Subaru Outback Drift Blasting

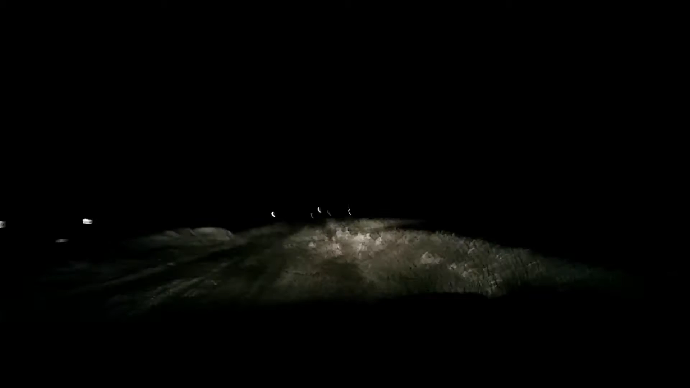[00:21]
Drift blasting. Oh, crap. I did it again. Drift blasting part 3. Here it comes. Drifts. Oh boy.
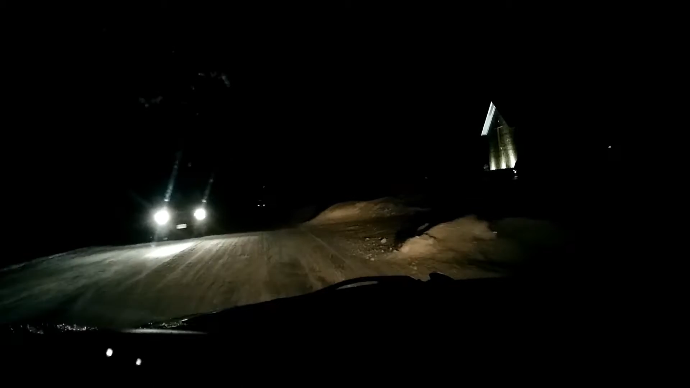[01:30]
There we go. Drifts. Drifts. Yeah, drifts.
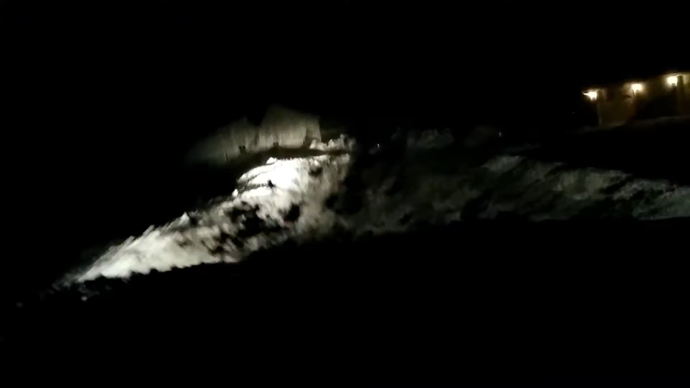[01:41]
Oh boy, we're going fast. This is a parking lot? Oh, stop. Stop. Jeez, oh my god. Yeah, we're sliding.
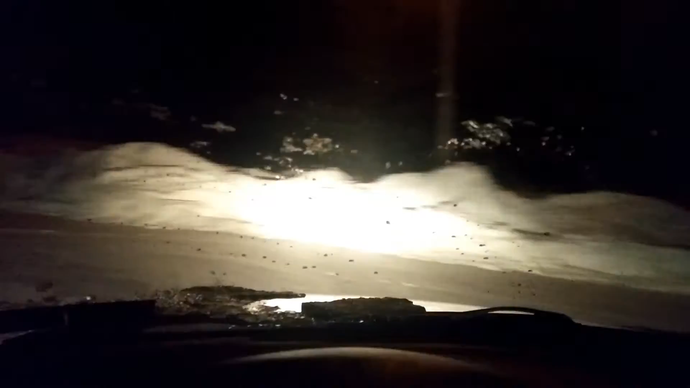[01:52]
No. Donuts. Yeah, donuts. Yeah. Oh man, we got drifts coming up. Yeah, drifts. Drifts, drifts, drifts, drifts. Oh yeah, drifts. Oh, this is a big drift.